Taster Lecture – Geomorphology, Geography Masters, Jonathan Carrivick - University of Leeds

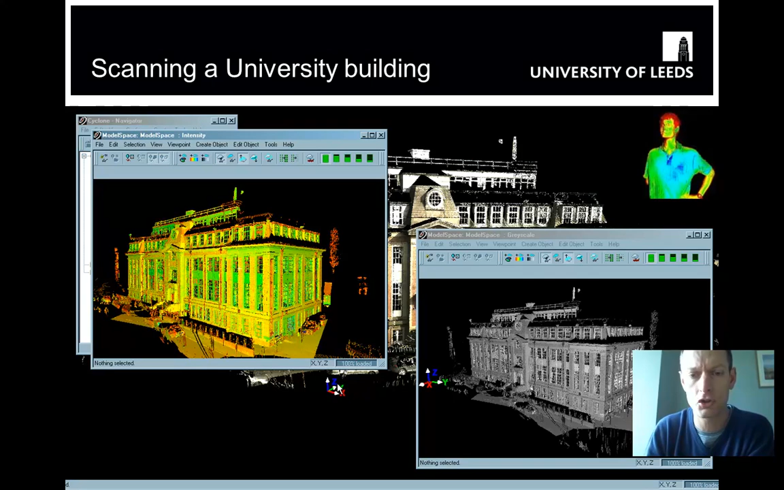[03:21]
not just where something is and its size and its shape and its position, but also its composition, what it's made of. And we can do that extremely fast and remotely. So if we apply this to something of interest in the natural environment, there's a glacier in northern Sweden.
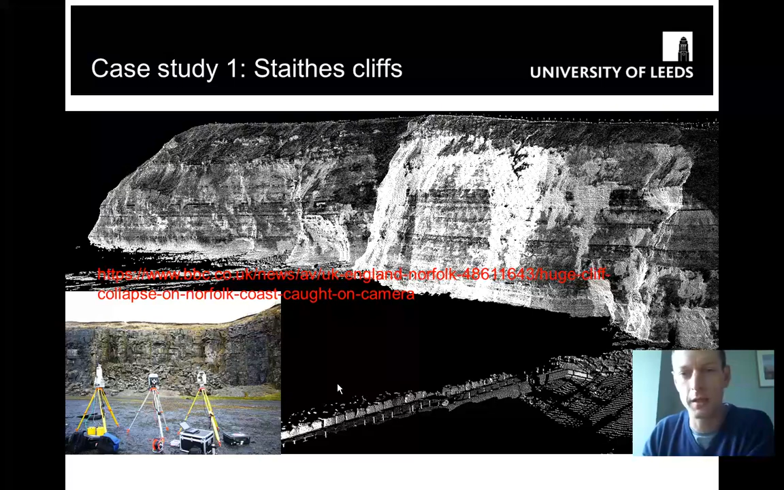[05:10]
It's many, many hundreds of metres in width, many tens of metres in height, and the resolution, you'll have to believe me if we zoom in, is about 20 to 30 points per square metre. So very, very high resolution survey.